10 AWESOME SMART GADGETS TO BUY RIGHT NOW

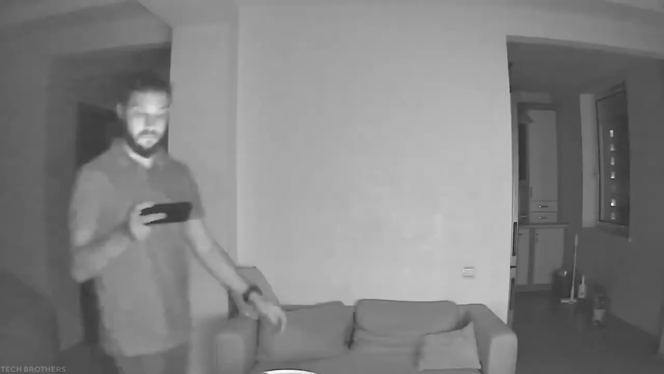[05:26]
The cameras are weather resistant and the system detects human beings and suspicious movements, reducing the scope of false emergency calls.